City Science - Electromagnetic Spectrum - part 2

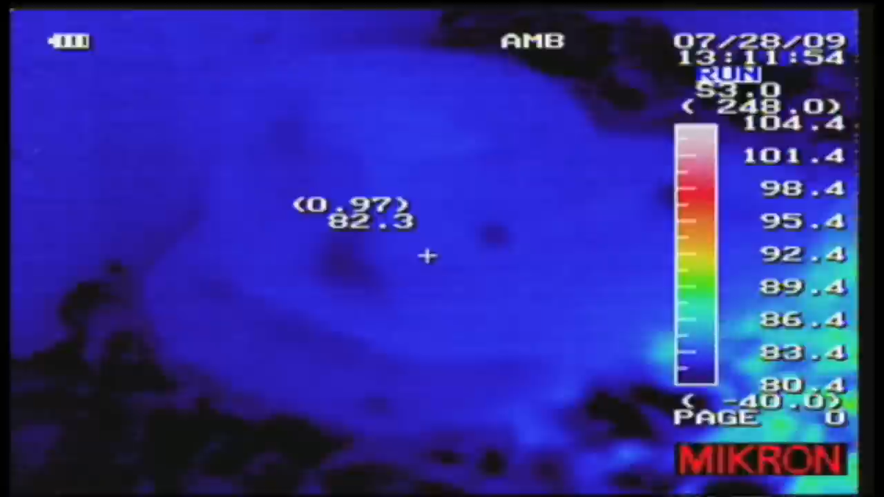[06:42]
So now we're seeing an armadillo? Yes. This is a three-banded armadillo from Brazil, one of the smaller armadillos.
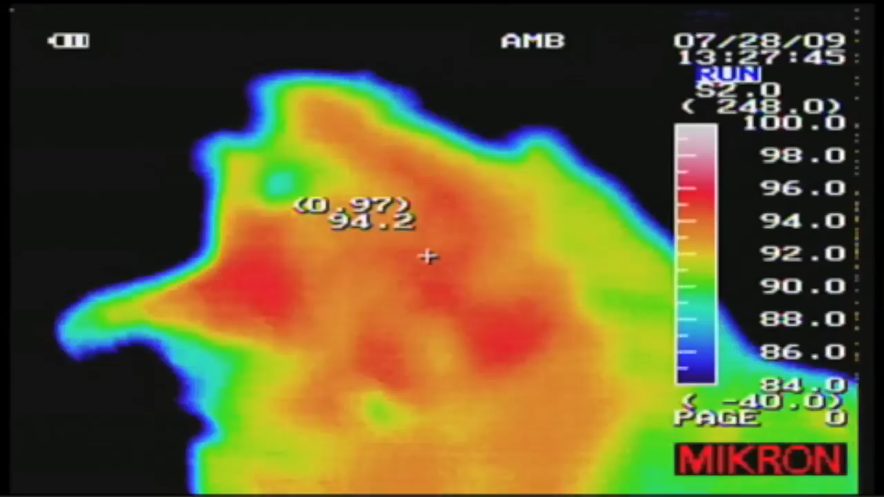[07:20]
And they're pretty happy that way? Yeah. Yeah. Most, again, most animals, mammals, birds, reptiles,
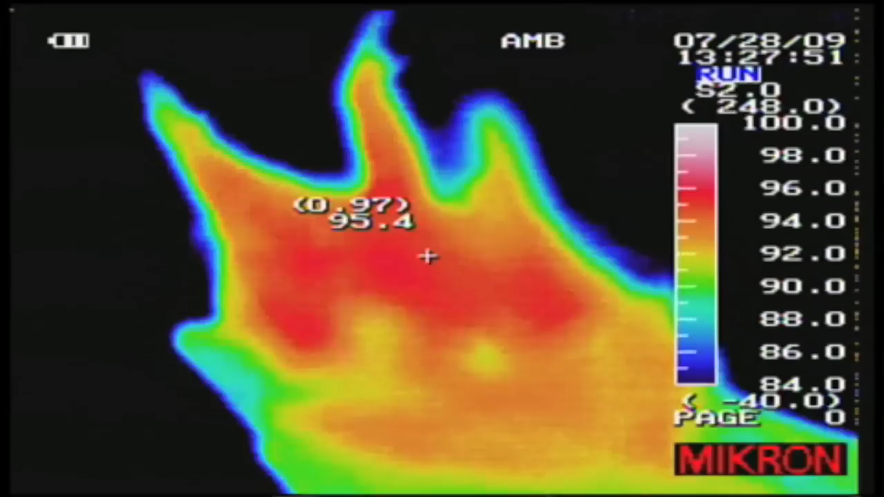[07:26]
let their body temperature move around a little bit if they can. And they regulate the amount of heat they're radiating by
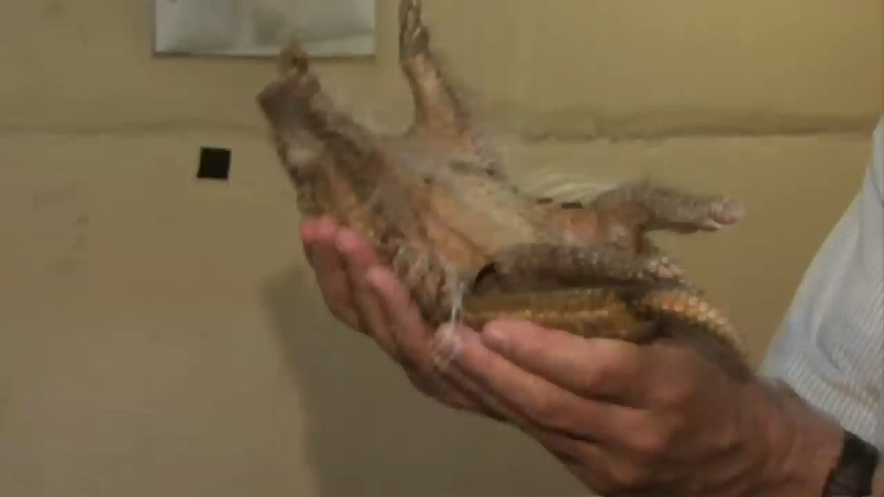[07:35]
changing their blood flow, trying to find a nice cool place, using convective heat loss.
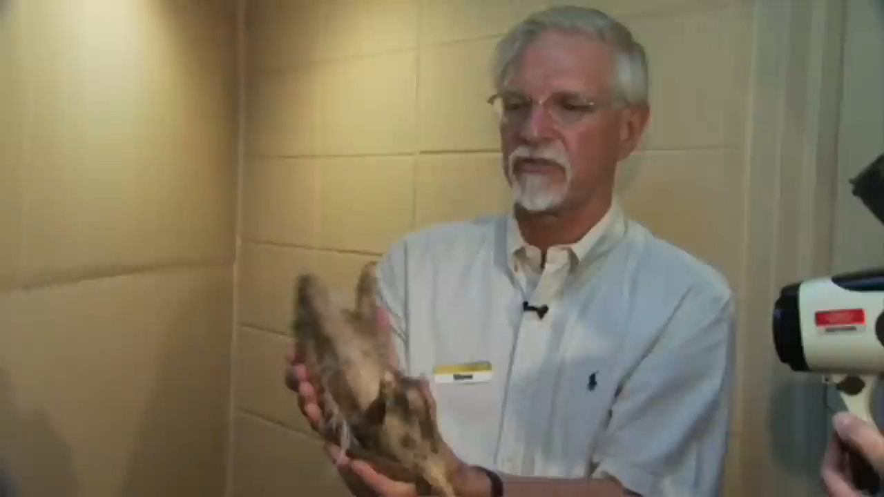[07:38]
So a lot of different reasons. Okay. Okay. This is really very cool. All right. Check it out. See the gorilla? One moving right there? Yeah.
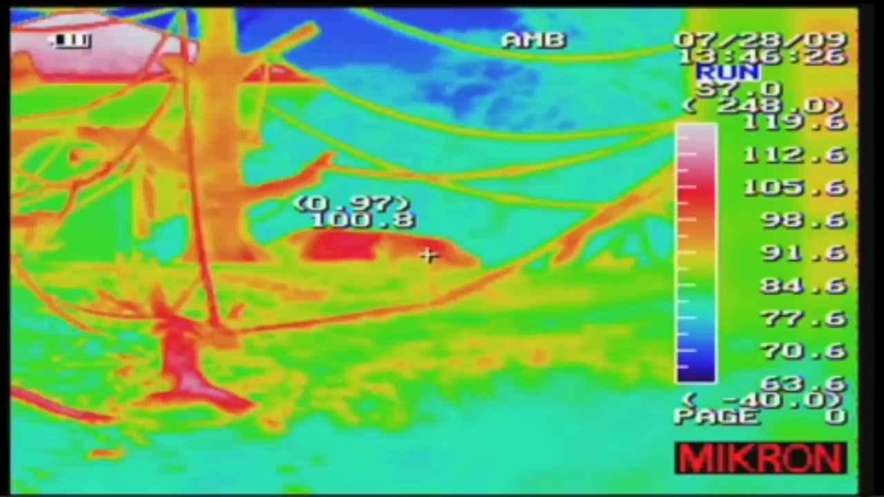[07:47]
And this is what it looks like in the IR. Okay. See this? See this guy here?
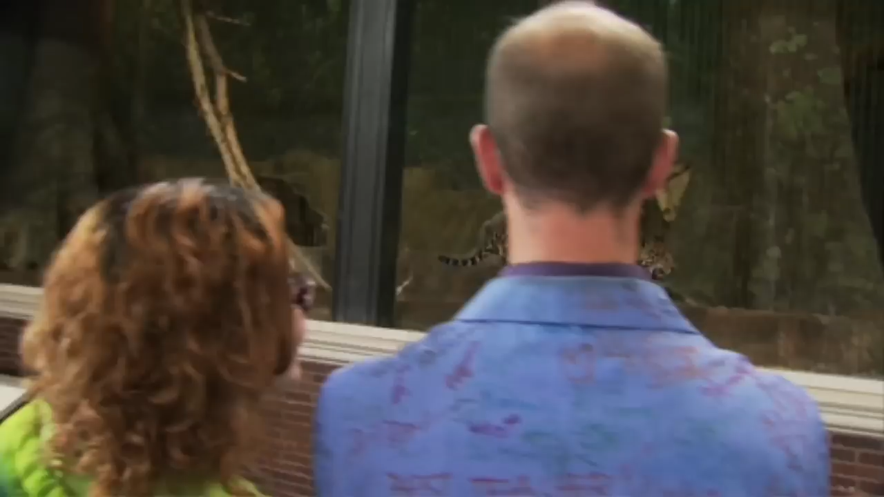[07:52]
Yeah. He looks hungry. It's pacing back and forth looking for something to do. Yeah. Notice the reddest parts of him.
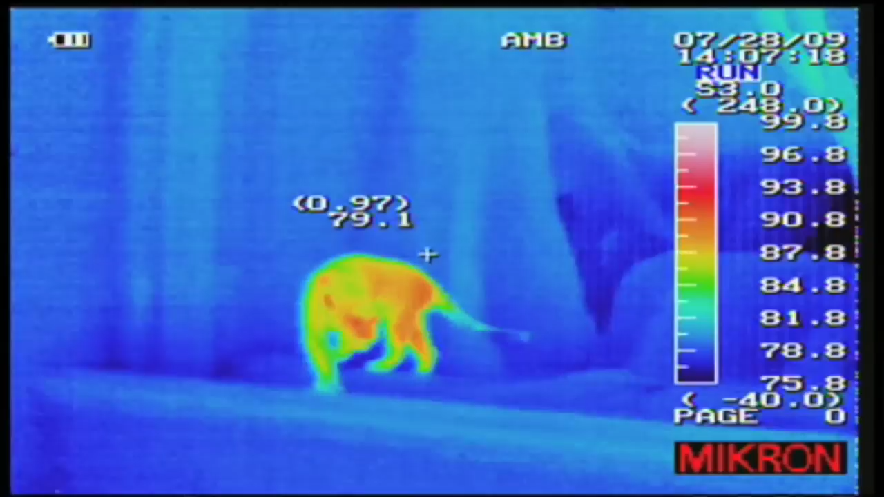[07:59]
Where are those? Yes. I see his ears and his nose. They're redder than his whole body. Yeah. Losing a lot of heat to that.
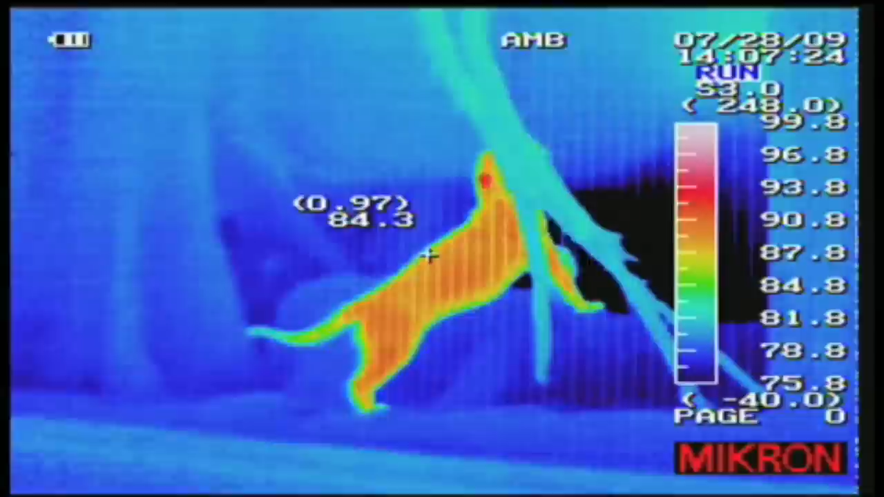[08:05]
Look at the tail. Oh, okay. Look at his tail. His tail is really cool. Yeah.
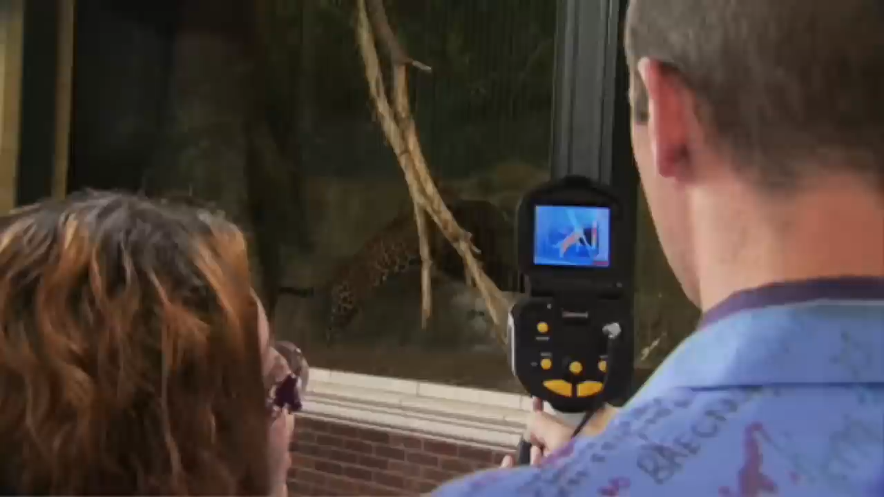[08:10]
It's compared to the rest of the tail is quite cool. Yeah. There's an ostrich right there. Now look at, see how hot the ground is?
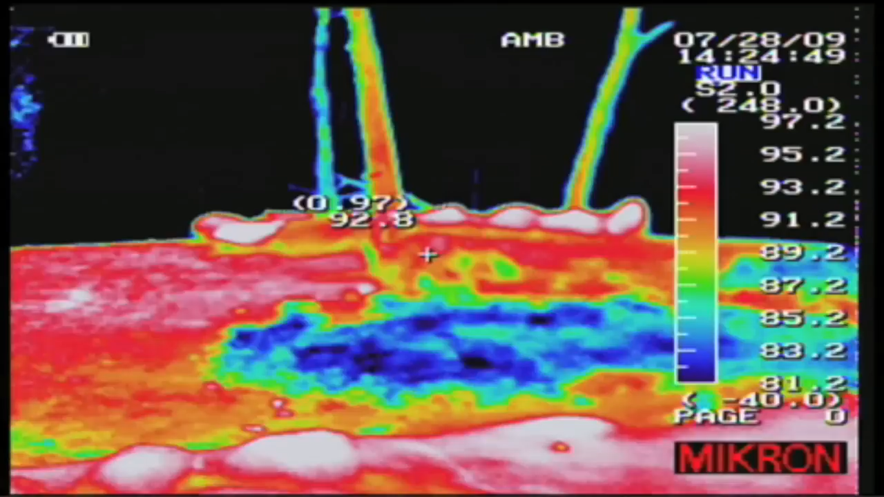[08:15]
Yes. See how hot the ostrich is? Yeah. Makes it really hard to tell them apart like in the IR.
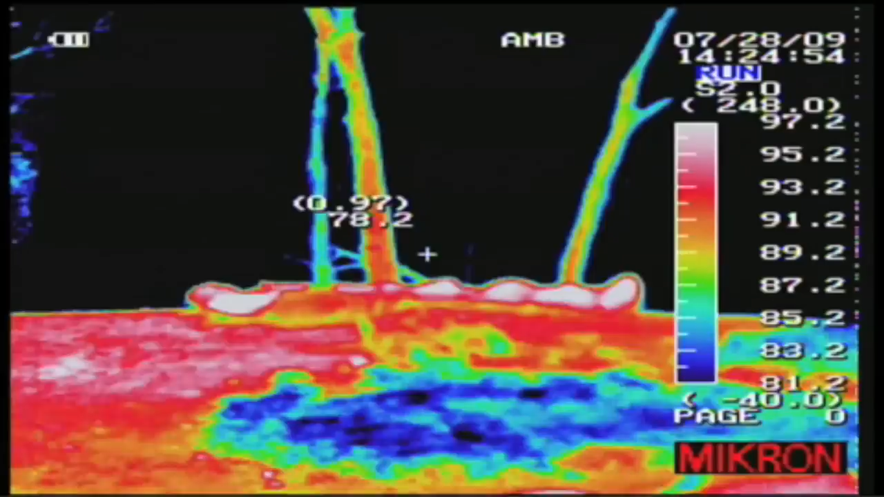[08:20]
Almost burns in. I would never know there's an ostrich there. There's another one here closer to the surface of water.
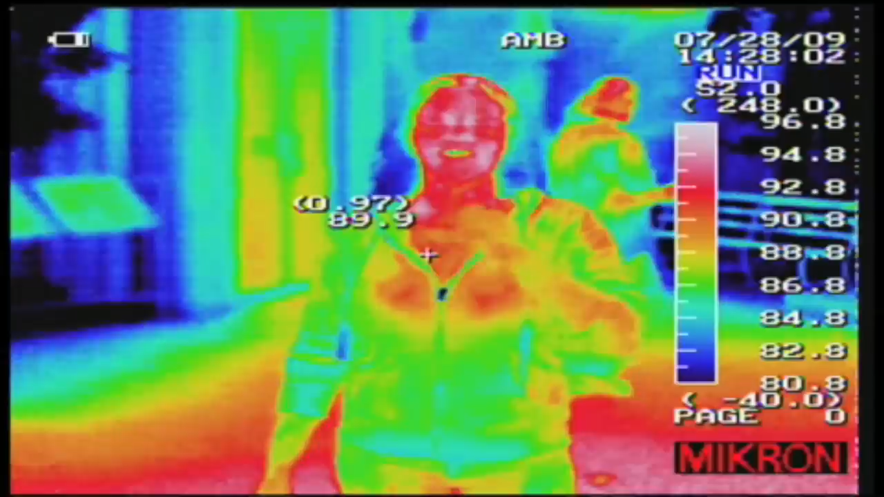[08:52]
Big smile. So what do I look like in the IR? Oh, you're hotter on the head. That's for sure. You're very hot on the top of your head.
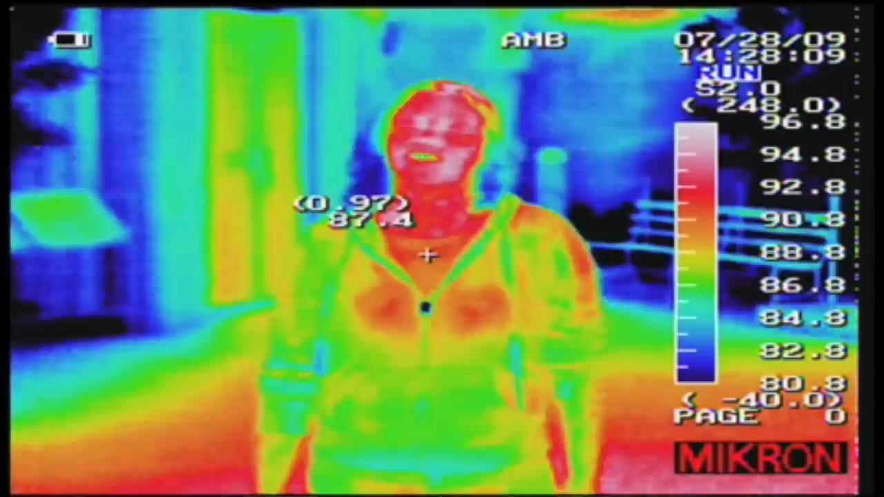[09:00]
Okay, go ahead and put your glasses back on. Sure.
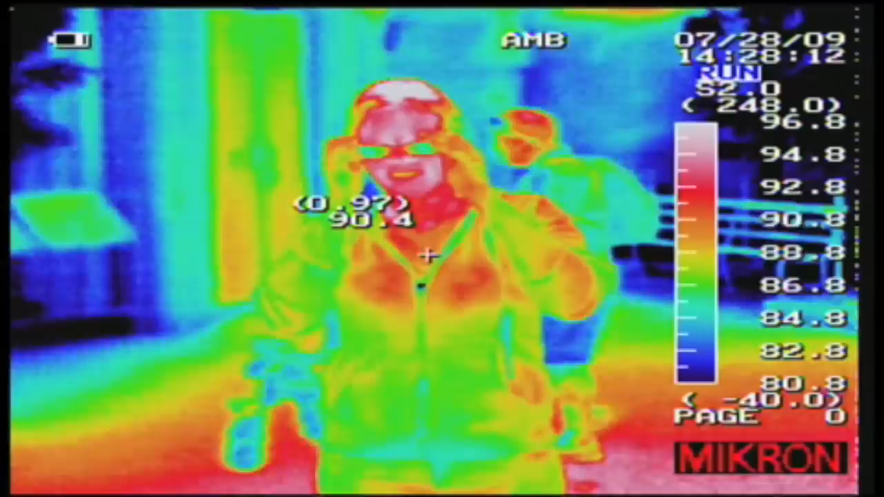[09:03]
Totally can't see your eyes. Can't see my eyes at all? It looks like you're wearing sunglasses.
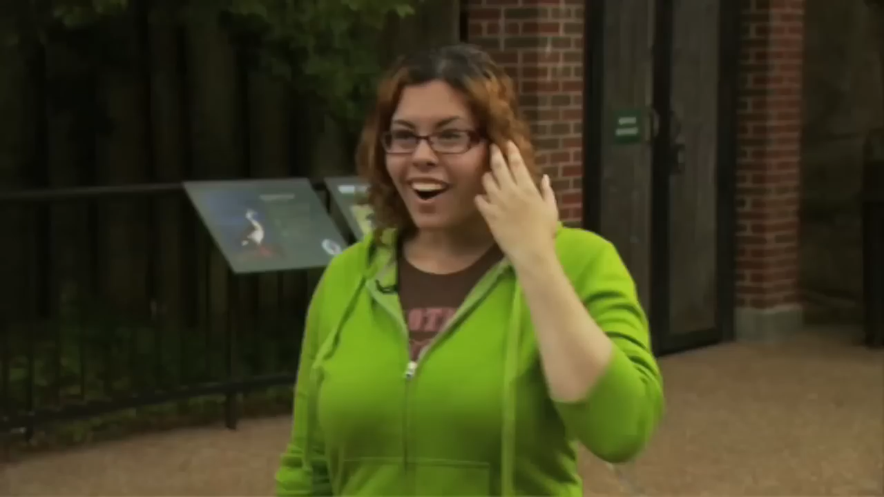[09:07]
Oh wow. That's because IR does not really travel through glass very well and so what your glasses are made of IR is not going to want to go through.
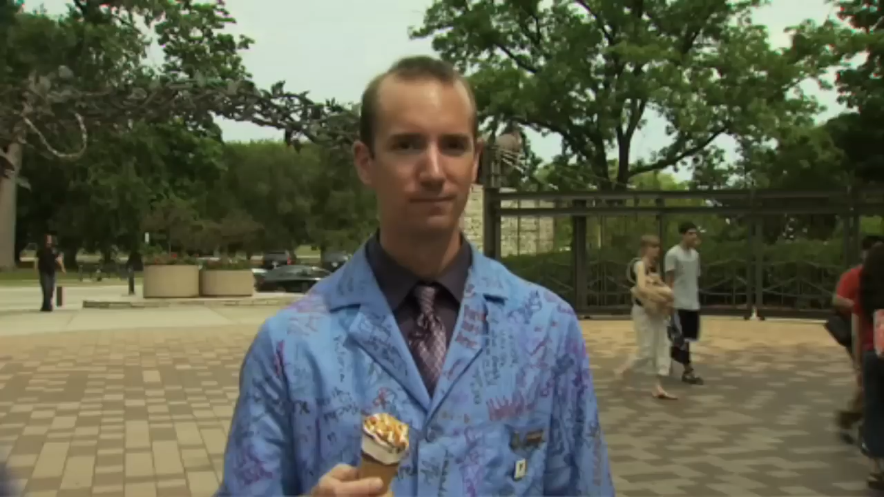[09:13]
Now Mike, we're going to see you through the IR. How do I look? You look pretty red actually.
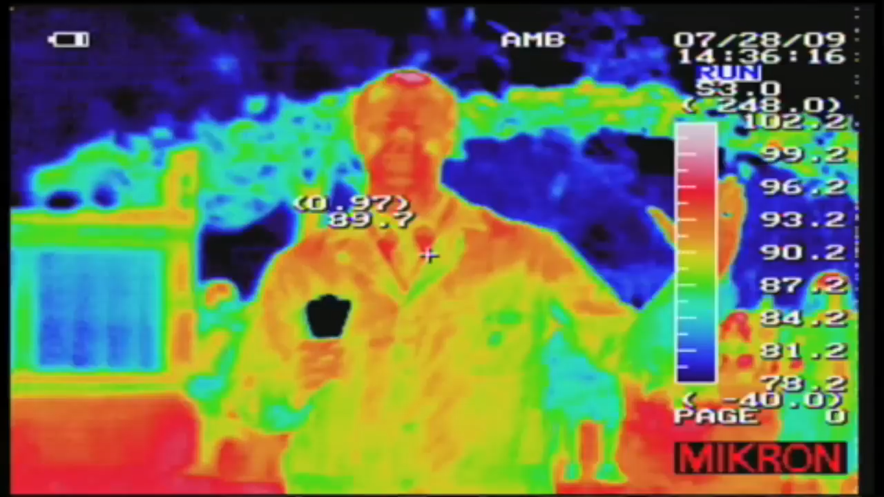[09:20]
Yeah? A little orange. All right, here's what I'm going to do.
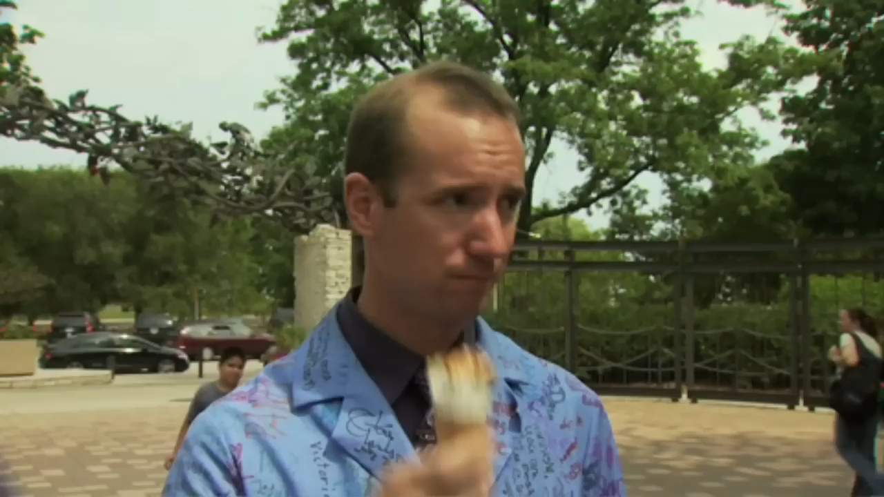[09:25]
Looks something really cool like ice cream. Uh huh.
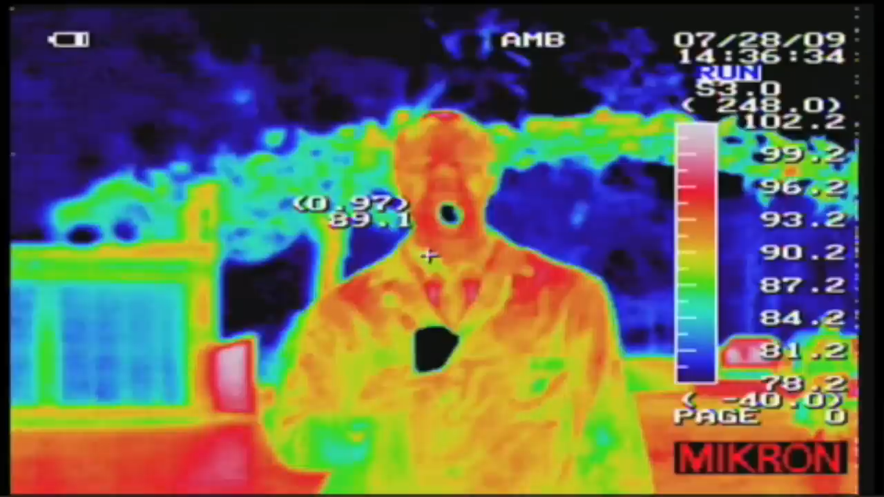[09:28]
What color is it? Oh wow, it turned black. Actually now it's a little blue and now black.
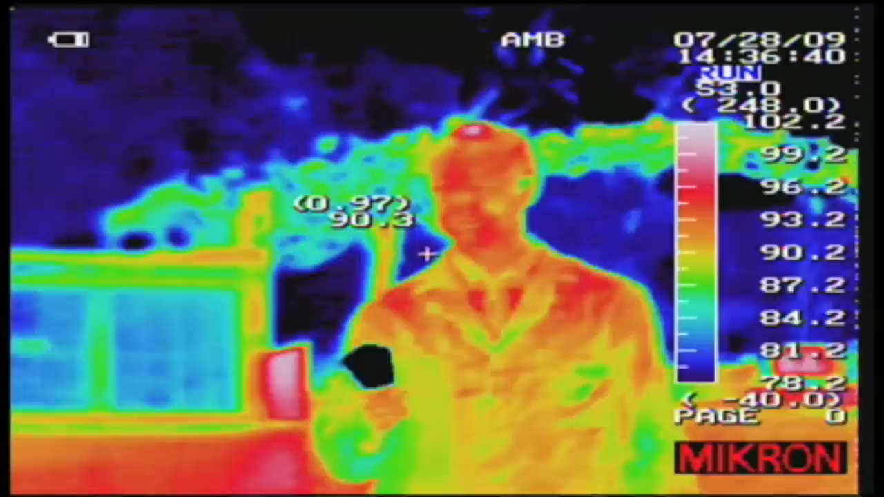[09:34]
Okay.
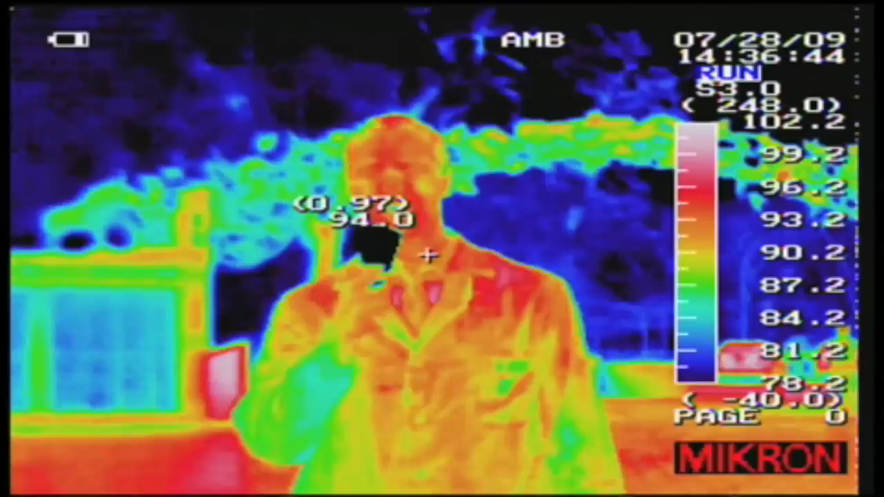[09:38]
That tells me that this is going to be much cooler than my mouth. Wow, the IR is pretty cool.